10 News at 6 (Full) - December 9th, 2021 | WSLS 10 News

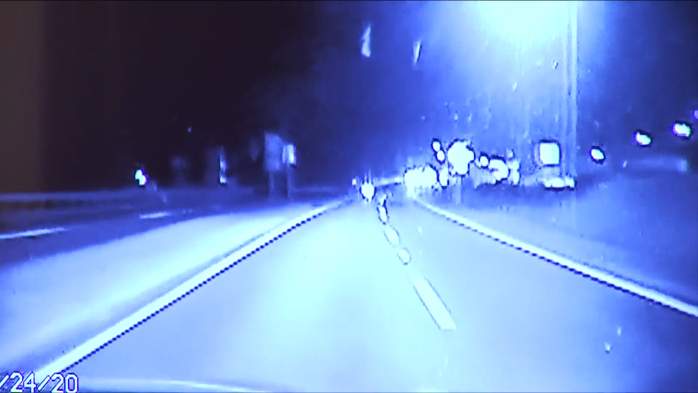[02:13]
But the fact is, 28-year-old Michael LaCorte led police on a chase down 460 in Giles County at speeds greater than 100 miles per hour.